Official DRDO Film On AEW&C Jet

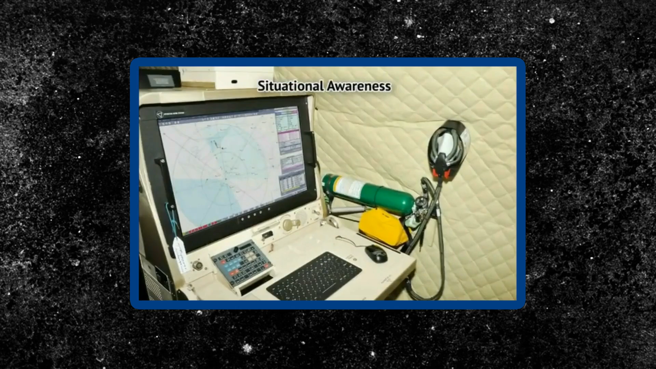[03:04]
The complete and reliable situational awareness of both land and sea during day and night is provided to the operator on the O.W.S. during the mission.